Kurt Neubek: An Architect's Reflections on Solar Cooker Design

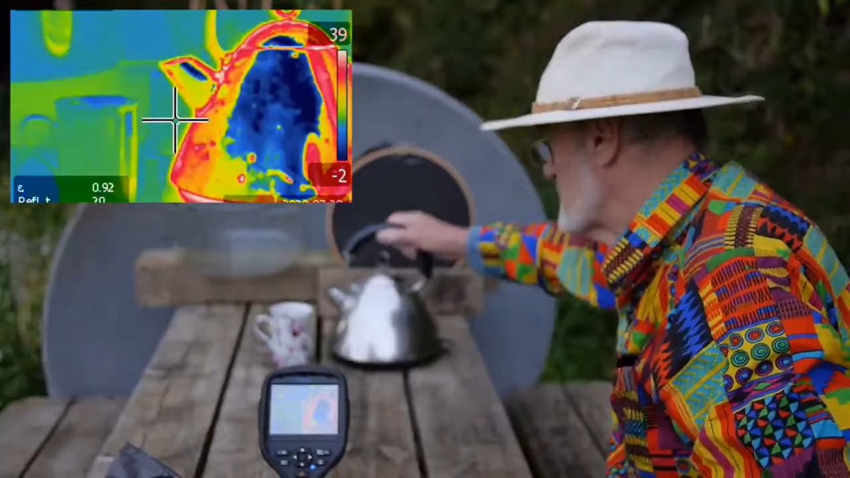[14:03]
This is a video or a little clip from a video that Dave Oxford put out just recently.
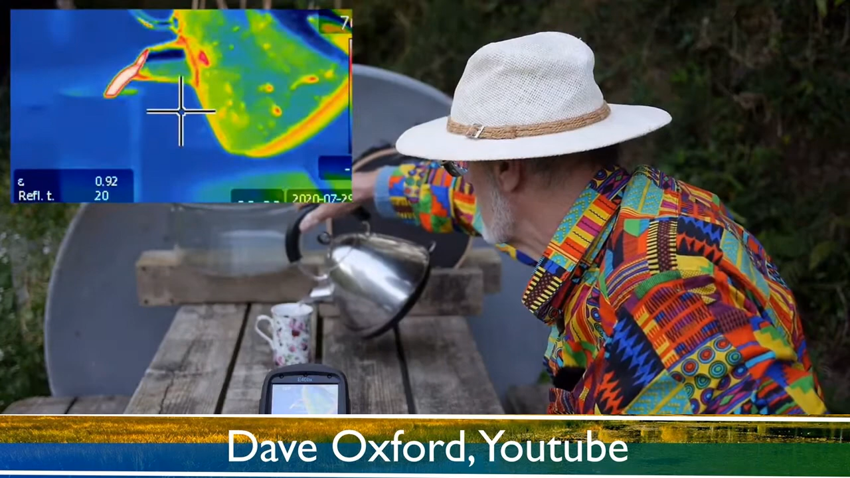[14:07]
Yes, I did see that, yes. And it's, I love the story because he shows, I've never seen it demonstrated so well,
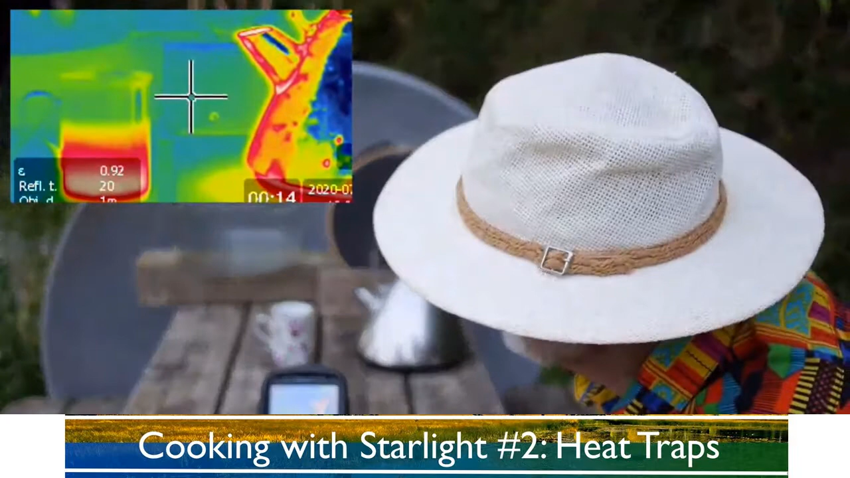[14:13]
the greenhouse effect where, because he takes a cup of hot coffee or tea, or he's out boiling water actually,
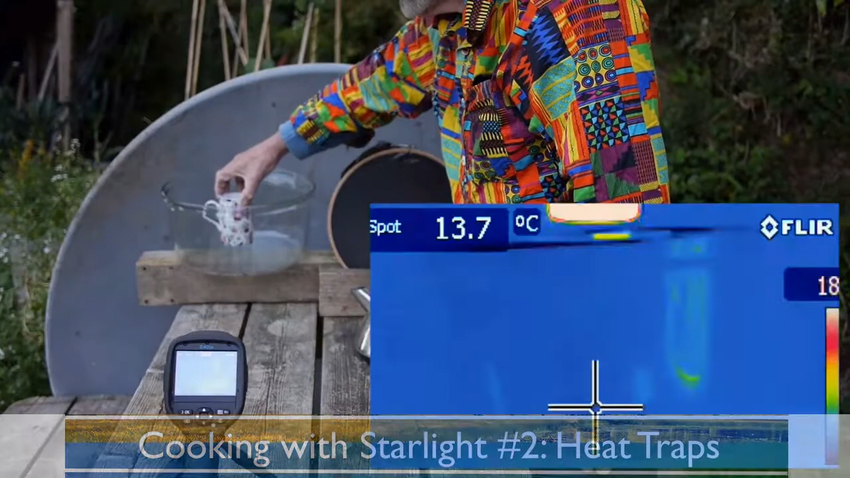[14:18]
On screen: spot 13.7°C
and he has this thermal imaging camera. Oops.
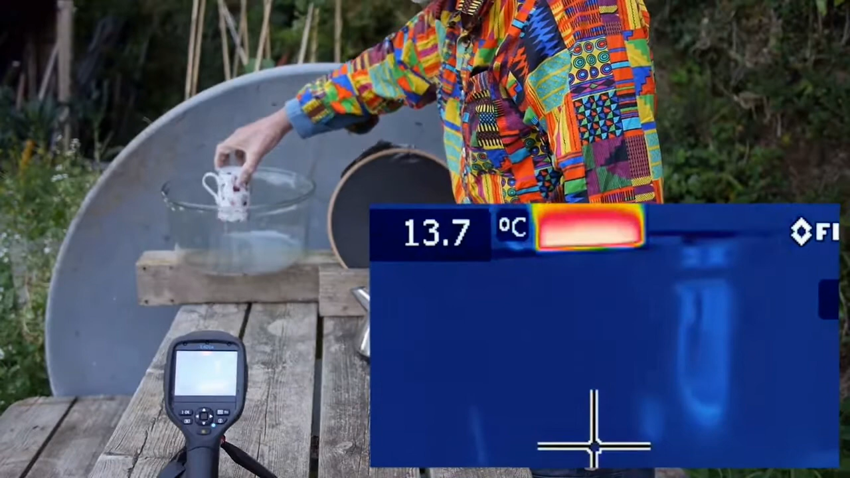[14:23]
On screen: spot 13.7°C
And, so there's a thermal imaging camera.